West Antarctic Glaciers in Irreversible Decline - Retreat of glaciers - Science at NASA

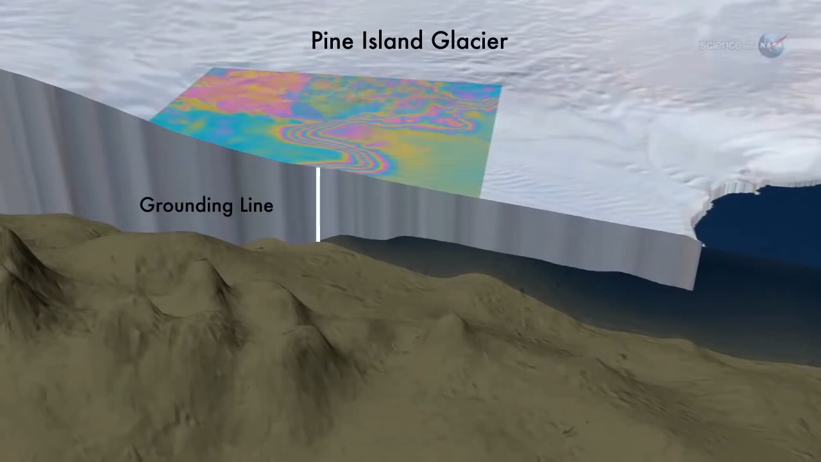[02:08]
This led to a key discovery. In all the glaciers they studied, grounding lines were rapidly retreating away from the sea.
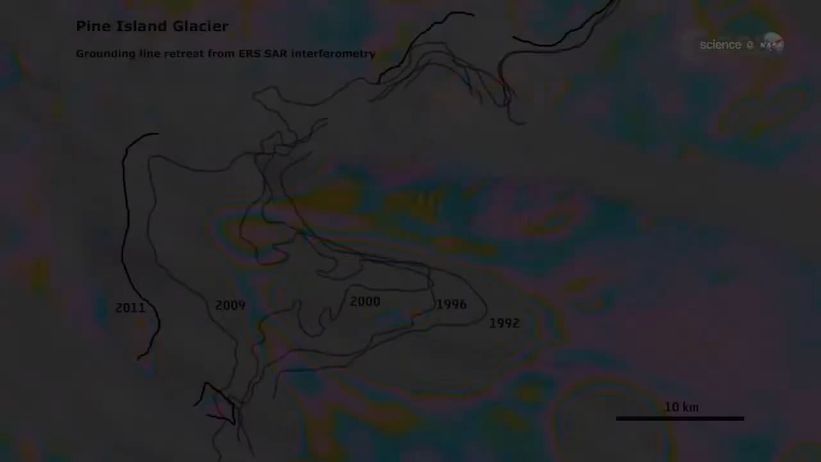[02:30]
As the glaciers melt and lose weight, they float off the land where they used to sit.
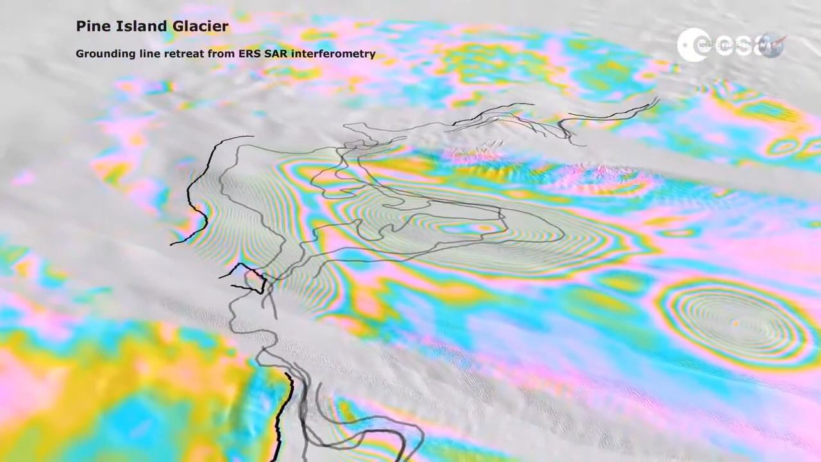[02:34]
Water gets underneath the glacier and pushes the grounding line inland.
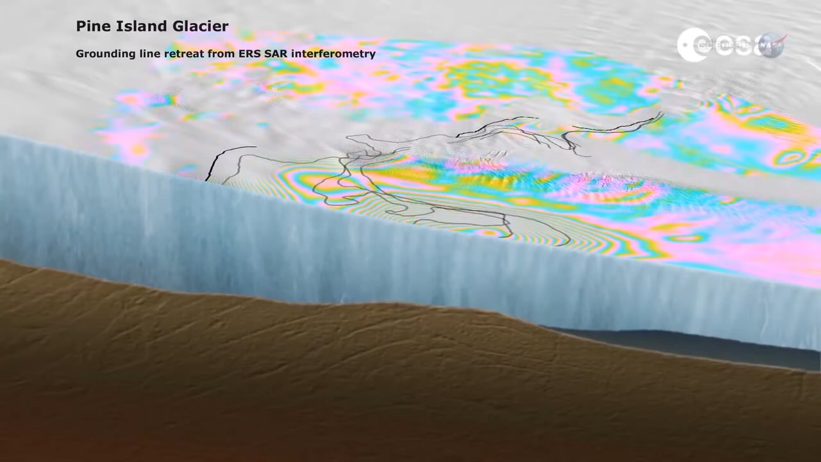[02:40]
This, in turn, reduces friction between the glacier and its bed. The glacier speeds up, stretches out, and thins, which drives the grounding line to retreat farther inland. This is a positive feedback loop that leads to out-of-control melting.